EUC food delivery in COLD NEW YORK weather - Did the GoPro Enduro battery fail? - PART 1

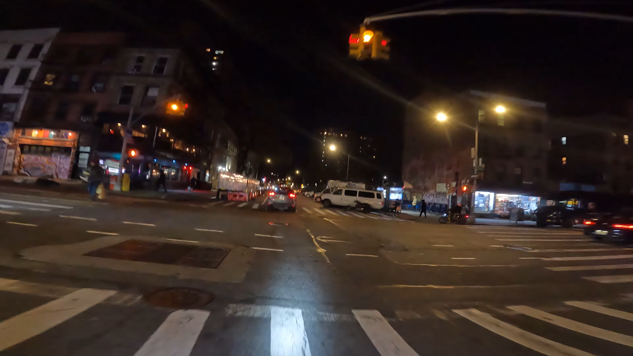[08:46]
it's like the party street it's where all the bars are and all the restaurants right by nyu mcdougall street
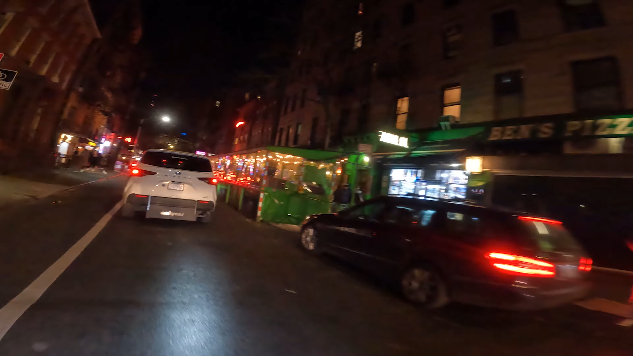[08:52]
it gets busier at night well it'll get
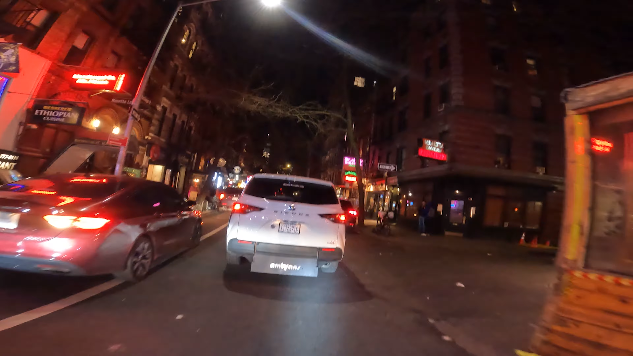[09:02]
busier as the night goes on i mean i would say like the heart of mcdougall street is uh